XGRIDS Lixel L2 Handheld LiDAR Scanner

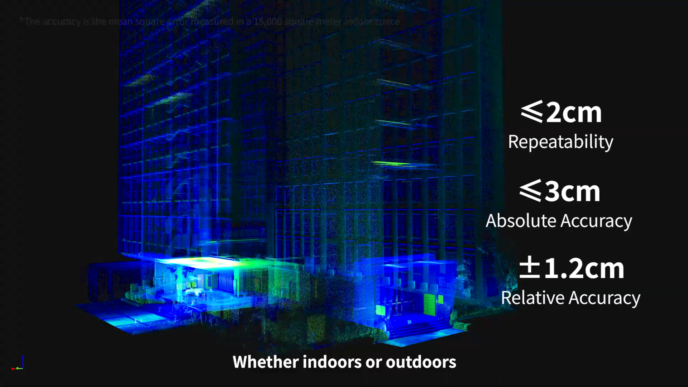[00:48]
Whether indoors or outdoors, point cloud data remains level and vertical. Outstanding performance.
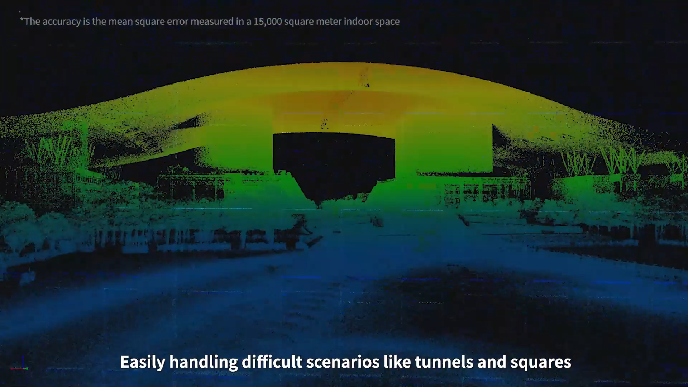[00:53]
Easily handling difficult scenarios like tunnels and squares.
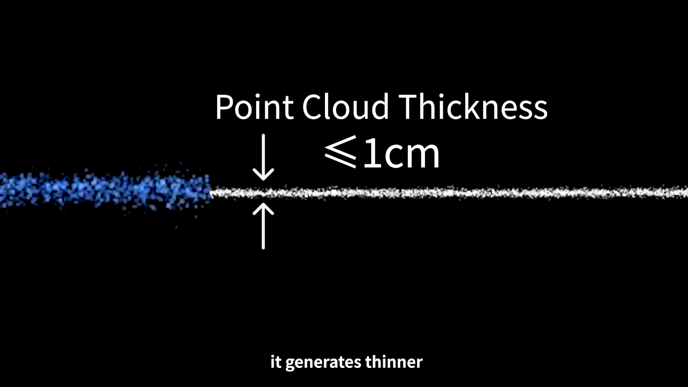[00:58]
It generates thinner, purer, and more uniform point clouds. Lexil L2 improves point cloud quality greatly.